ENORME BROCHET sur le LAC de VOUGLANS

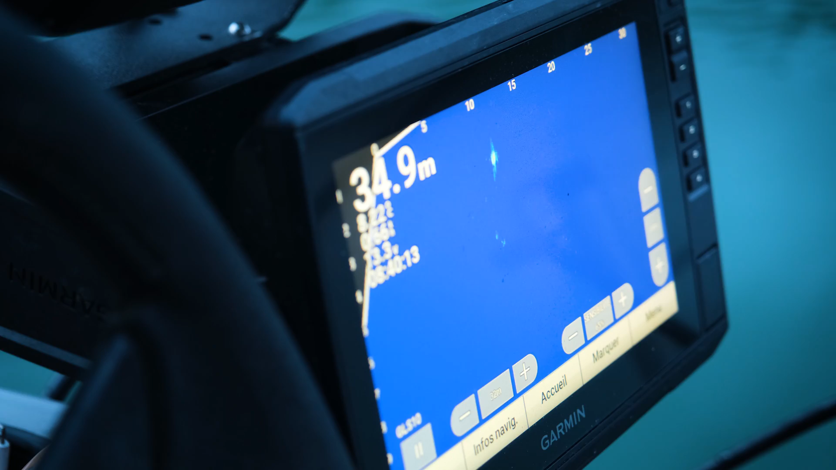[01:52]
On screen: depth 34.9 m
C'est un bon poisson. Normalement il faut leur lancer un peu derrière puis leur présenter devant. Et au final je leur descends vraiment sur la tête pour qu'ils aient une vue sur le leurre depuis le haut.
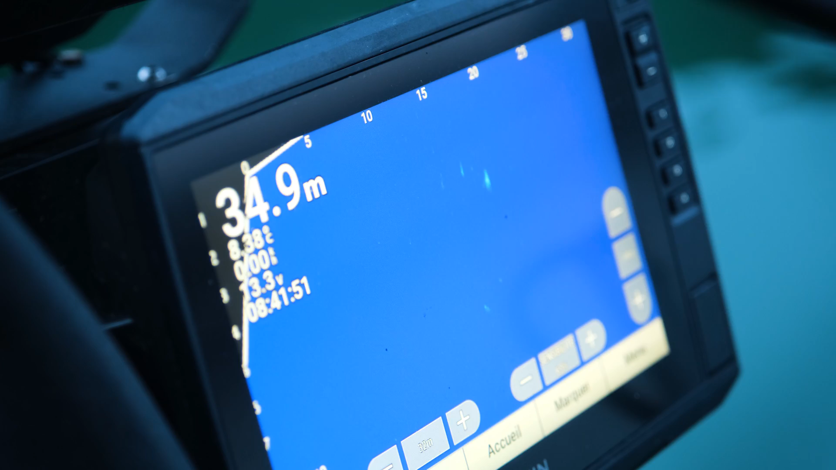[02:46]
On screen: depth 34.9 m
Allez, il s'en fout complet. Encore un poisson là. Putain, il y a vraiment du poisson de partout. Celui-là il arrive.
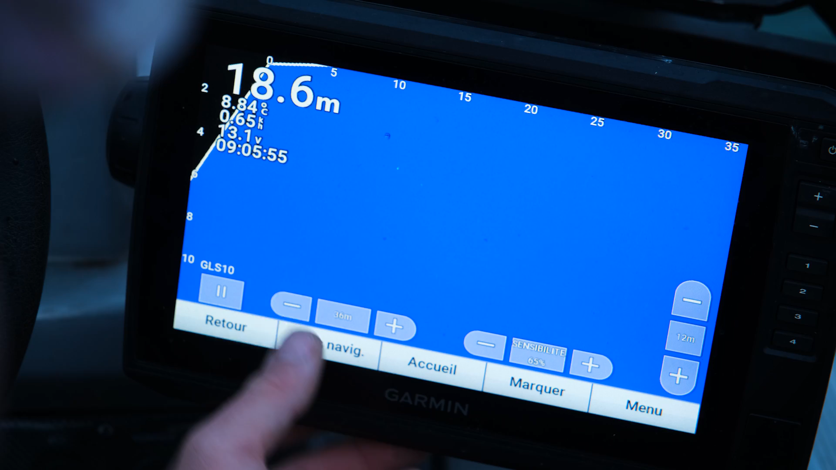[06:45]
On screen: depth 18.6 m
Si encore, ça c'est des grosses perches, ça c'est des perches qui passent les 40. Donc.
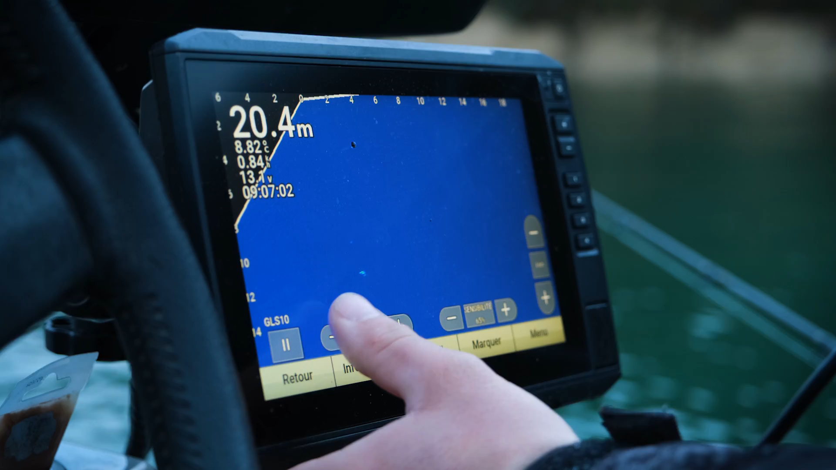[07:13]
On screen: depth 20.4 m, water 8.82°C
Attention. C'est gros aussi. Ça c'est un cendre. C'est un beau cendre ça même. Très beau cendre.
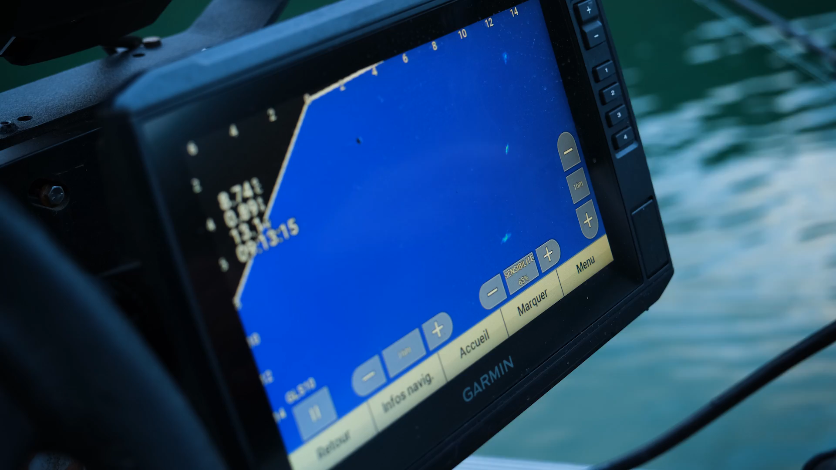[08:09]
Putain, à peine court. Attention, il monte. Attention, regarde, attention.
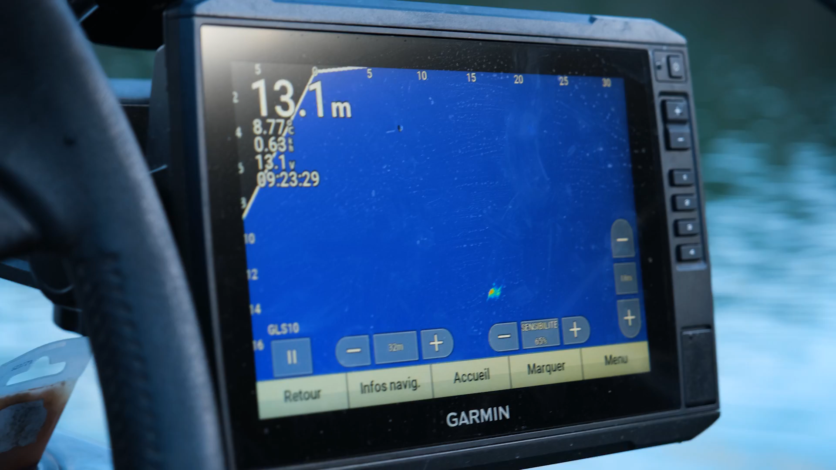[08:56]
On screen: depth 13.1 m
Du coup là ouais j'ai pris la sumbête spéciale. J'ai mis un prochat de 23 lemon, il y a un gros silure. Et là il a l'air de, ouais, de nous faire tourner en rond comme ils savent bien faire pour se barrer.